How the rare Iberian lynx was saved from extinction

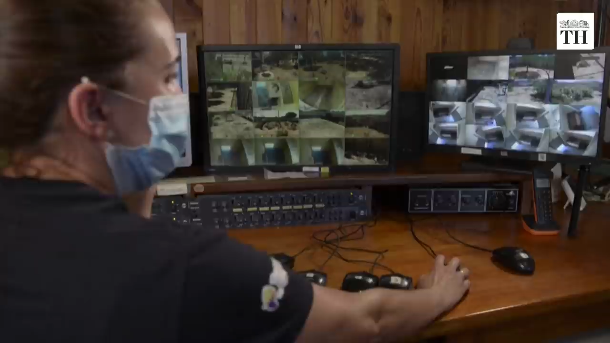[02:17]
A system of cameras and microphones helps the staff monitor the animals around the clock to study their behaviour.